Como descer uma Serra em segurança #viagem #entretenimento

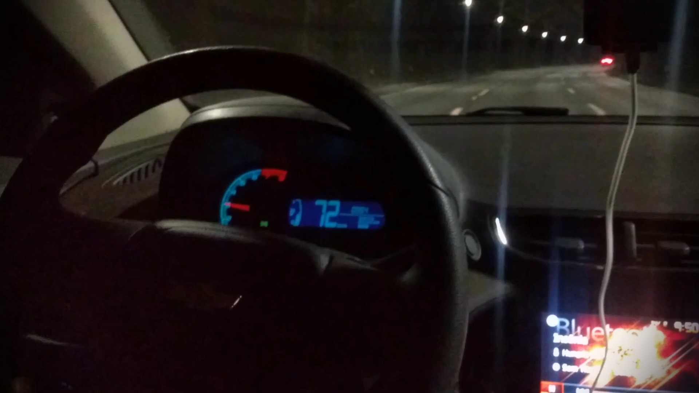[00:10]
O pessoal desce o tempo todo com o pé no freio, aí o freio aquece e perde o freio, esquenta o fluido, né? Então aqui, ó, tô descendo a 70 km por hora, tô engatado em quarta marcha, né? Aqui é uma descida leve, relativamente leve, porque tem serras aí que é mais forte, né? Então você tem que descer de acordo com a velocidade que você quer ali, ou de limite, né?
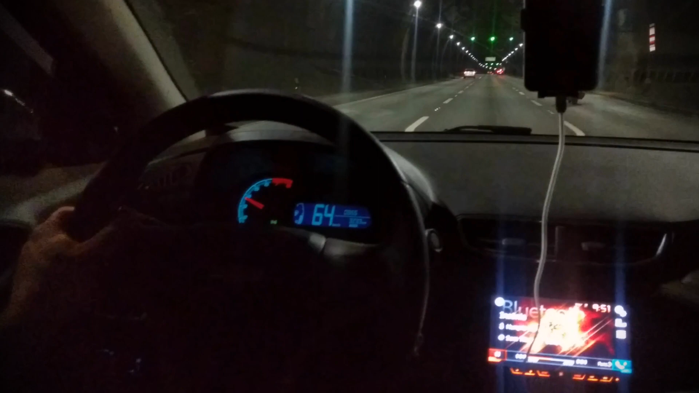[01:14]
Então, se eu descer assim, eu não preciso nem frear, só que, porém, vai forçar demais o câmbio, eu estrago o câmbio. Então, coloquei quarta agora, ele vai começar a ganhar velocidade. E quando ele passar um pouquinho do 70, eu dou uma freadinha. Aí eu freio, deixo chegar em 70, é, menos de 70, né? E solto o freio de novo, ó. Tá em quarta.
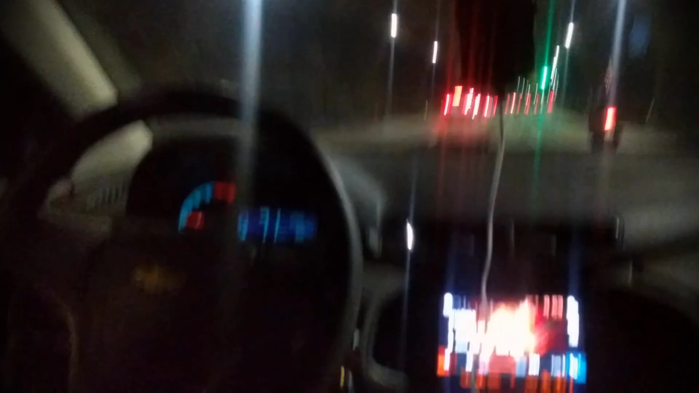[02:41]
Aí, chegando em 70, eu já solto, porque o limite aqui na descida é 80. Então, pra não ficar bem perto do limite também,